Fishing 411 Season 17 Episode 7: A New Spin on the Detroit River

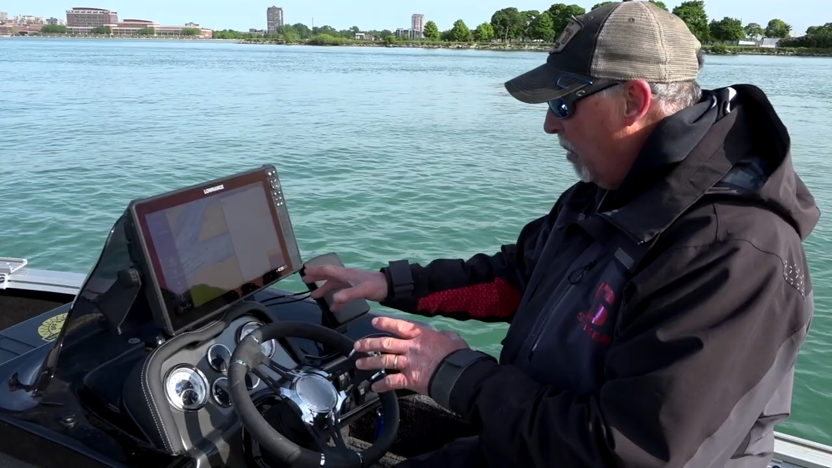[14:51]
One of the things I'd recommend on your Lowrance unit or any sonar unit you might have is to go in a split screen mode when you're fishing the Detroit River. The reason for that, obviously we want our sonar, we want to see our depth and we want to mark fish, but also I want to watch my plotter screen here and my map charting.